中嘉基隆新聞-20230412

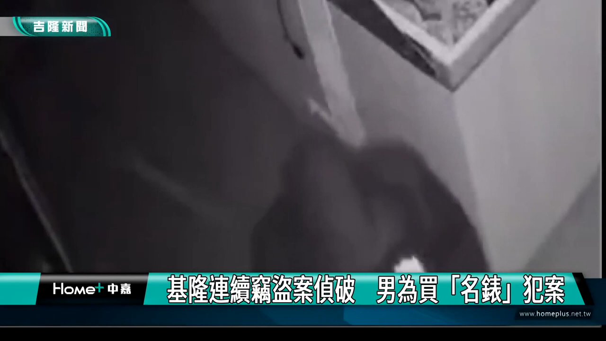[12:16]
罪名火锅店已经打烊但男子低着头行为相当诡异朝柜台走去但不知道头
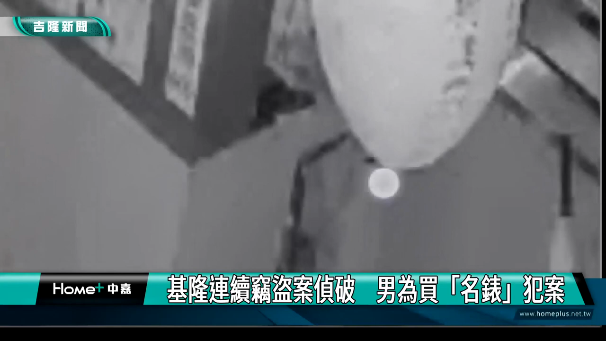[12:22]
顶上的监视器已经拍得一清二楚男子搜刮现金直接逃走而嫌犯偷窃行为不止一桩趁着大家都已经下班闯
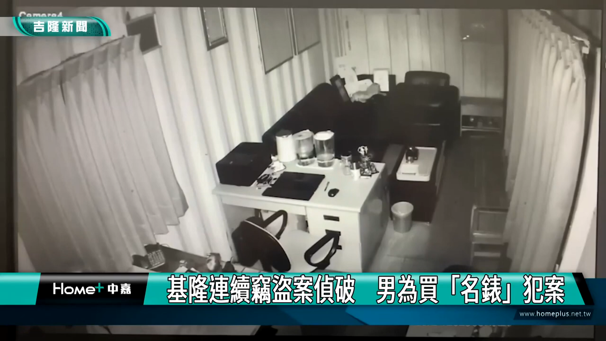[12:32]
入二手车行行窃这次疑似之道有镜头手一伸想试图挡住但早就来不及